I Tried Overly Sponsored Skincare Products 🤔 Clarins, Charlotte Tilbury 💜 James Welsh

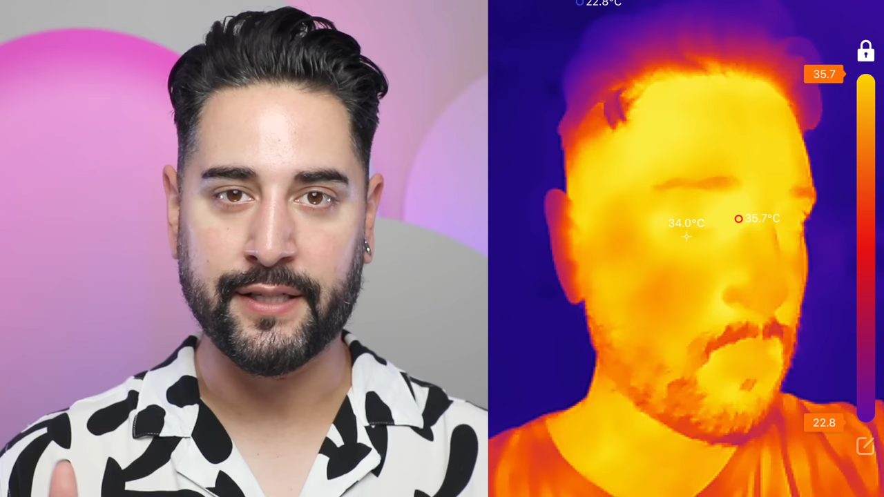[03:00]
On screen: spot 34.0°C, max 35.7°C
As you can see to the side, the more yellow and orange something is, the warmer it is. The more purple to blue something is, the cooler it is. And you can actually see the temperatures. Bearing in mind, this is one of the hottest days of the year so far. And after 10 minutes, you can see that it really has cooled down my skin. And my skin did feel cool after.